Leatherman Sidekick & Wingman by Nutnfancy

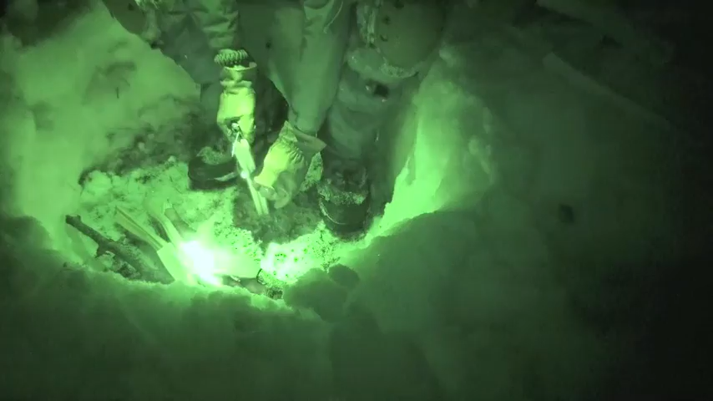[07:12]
Pretty happy with it. There is one thing I did notice, and this kind of gets back to what I was saying, that maybe these MTs are not really designed for us fanatics, in that we have this.
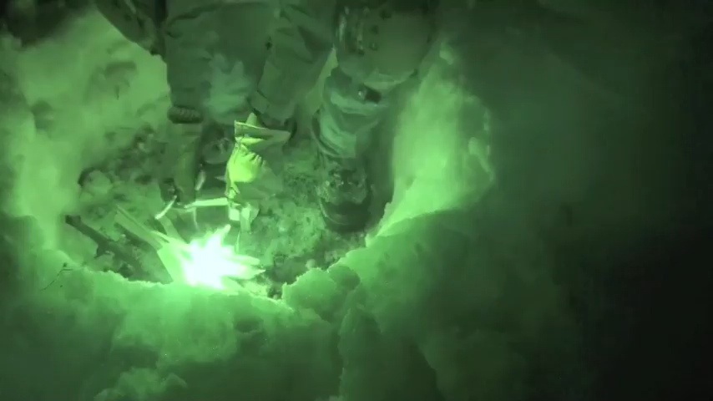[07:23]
We got some wiggle in there. A little bit of side-to-side wiggle.